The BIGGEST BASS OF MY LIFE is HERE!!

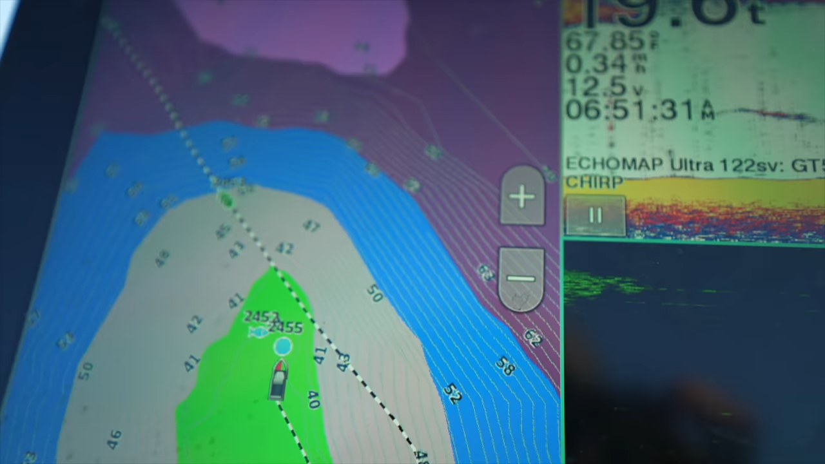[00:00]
big main lake rock hump that we just came by.
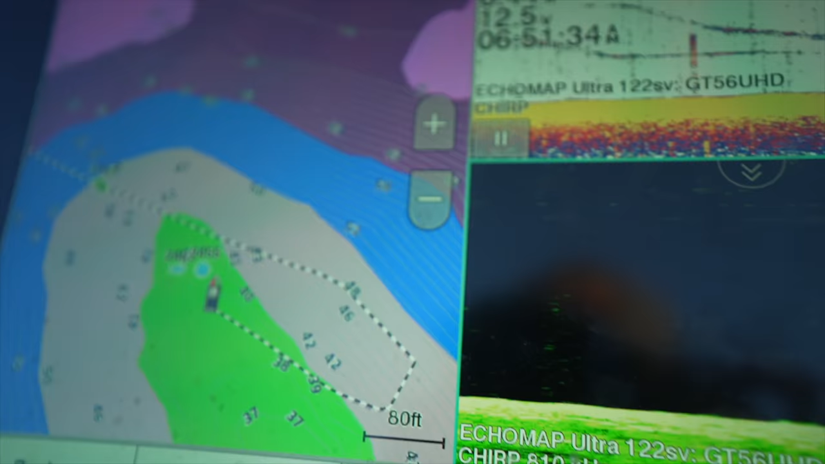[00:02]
And there's some good ones on it.
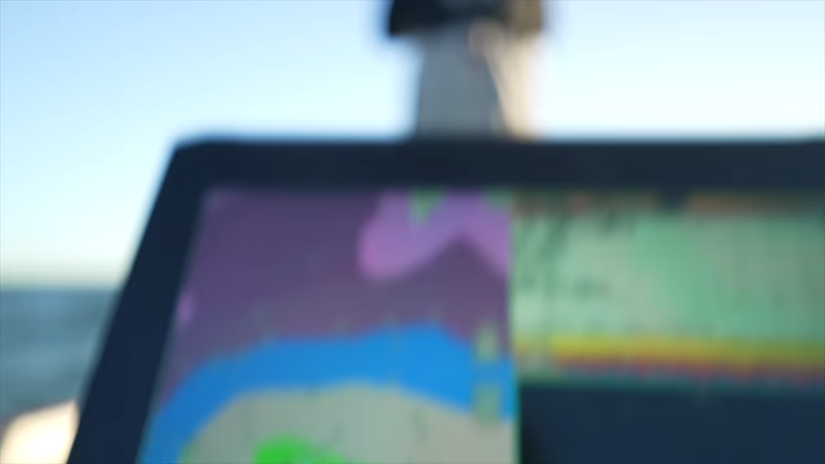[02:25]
First drop. Oh God, there's like eight with it.